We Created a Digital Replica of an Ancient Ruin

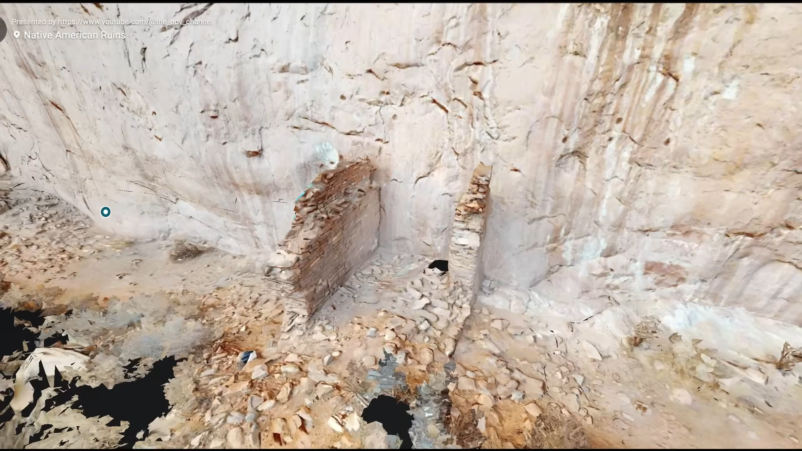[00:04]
What you are looking at is a three-dimensional digital replica of a ruin we located using Google Earth.
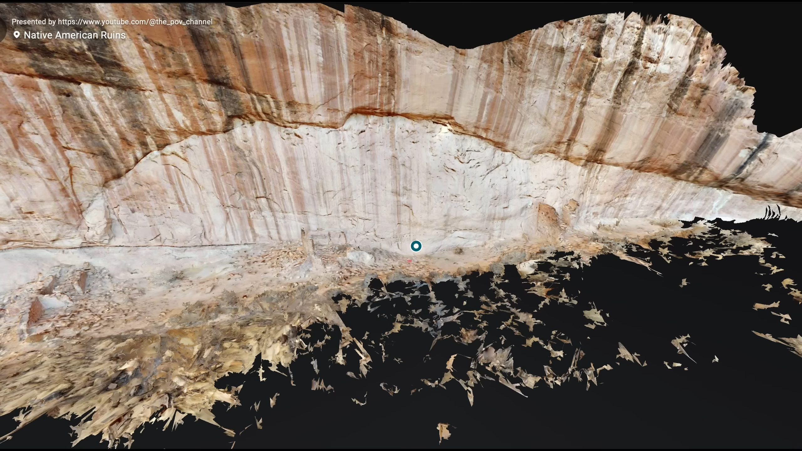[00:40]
and even inspect the fine details of this remnant of Native American civilization.
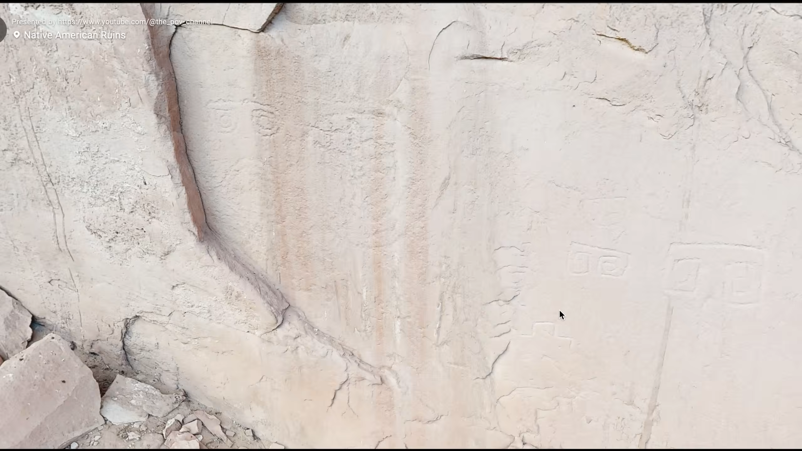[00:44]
I will explain how and why we are doing this in the course of this video.
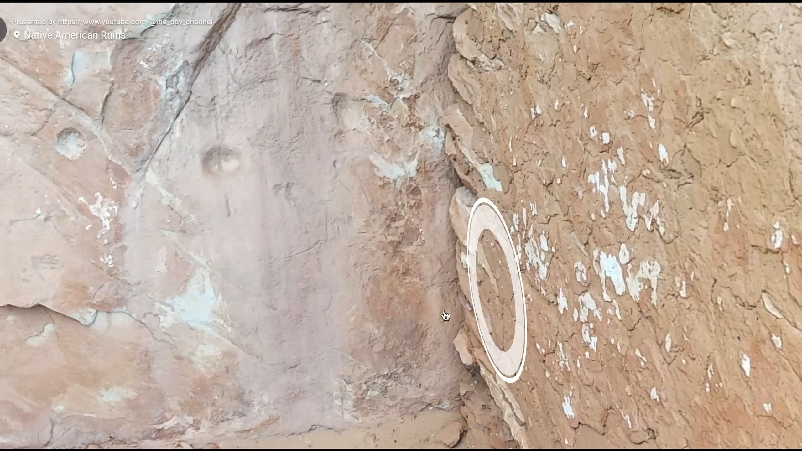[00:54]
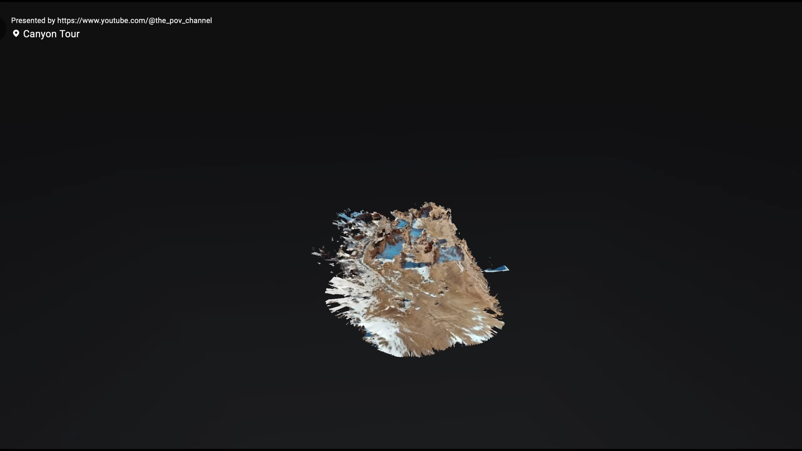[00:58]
Furthermore, we use this technology to scan a segment of a vast and unique geological area that we go on to explore.